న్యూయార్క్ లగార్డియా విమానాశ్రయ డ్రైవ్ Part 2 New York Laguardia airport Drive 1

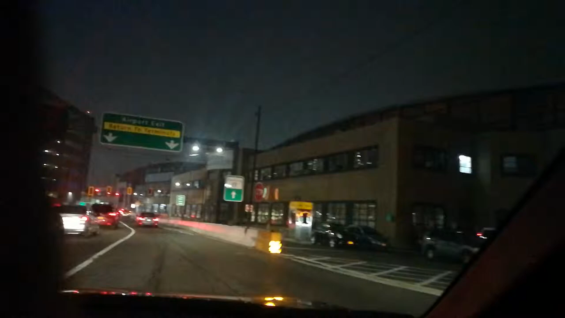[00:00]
American Airlines Terminal American Airlines Terminal Alagane Delta Airlines Terminal
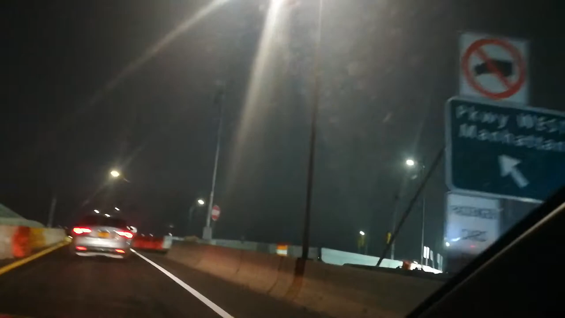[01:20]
so this is the airport so this is the airport right side
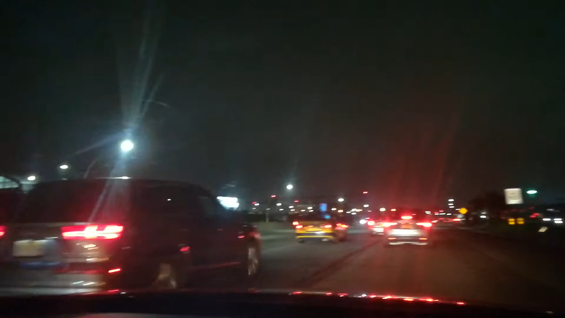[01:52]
middle of the city you see how many maybe 15 lines each side here here Air Flying College on the left side you can see Queens expressway Manhattan let's take you to the Queens via
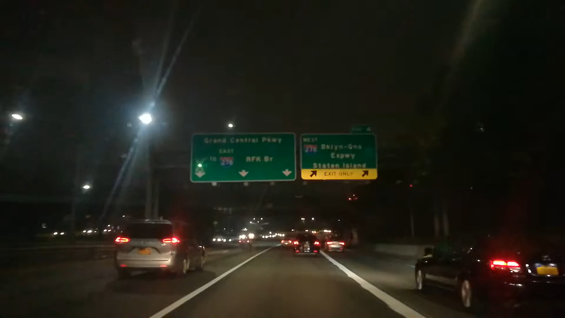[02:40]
Triborough Bridge Triborough Bridge you connect to the Queens and Manhattan yeah so we are so very soon we are reaching to the where are you Queens Queensboro Bridge okay yeah this is a boat so in the night we have traffic traffic there are
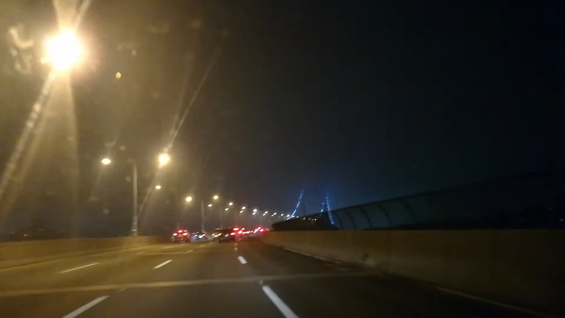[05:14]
foggy it is a beautiful you can see soon we can see right and you can see here which which is
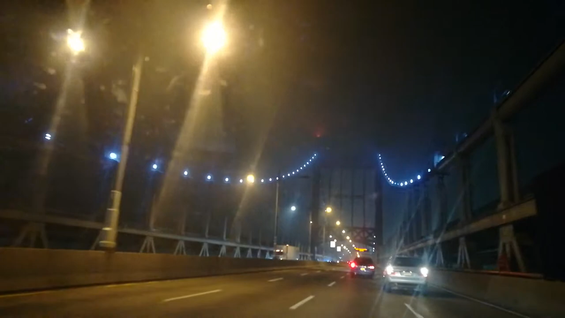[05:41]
George Washington Bridge George Washington Bridge is one of the biggest, busiest bridge in USA It's connected south to north up to Canada That is also city of Madhalona
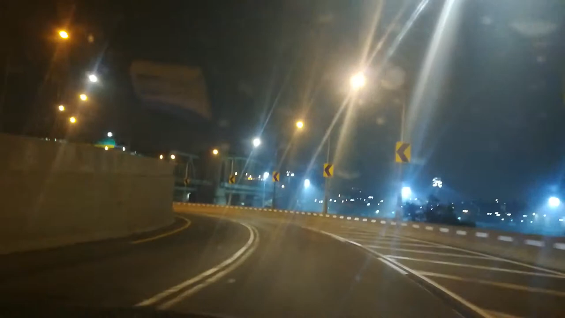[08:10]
See it is all Manhattan view That is a Stadium Yankee Stadium All those lights Yankee Stadium lights
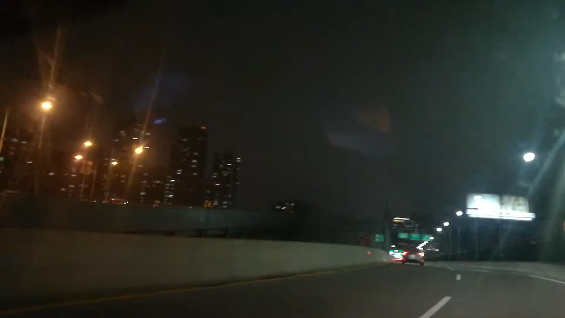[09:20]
narrow road See now We are in Manhattan You can see the whole Manhattan See We are in Manhattan You see the left side of all the buildings Right side of all the buildings See now We are in Harlem River Drive
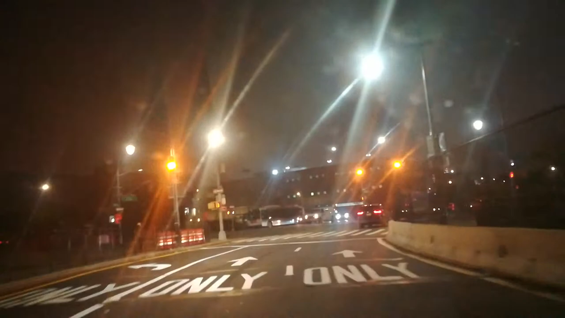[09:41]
And you have to go through the very narrow, narrow road To reach to the Narrow road To reach to the Harlem River Drive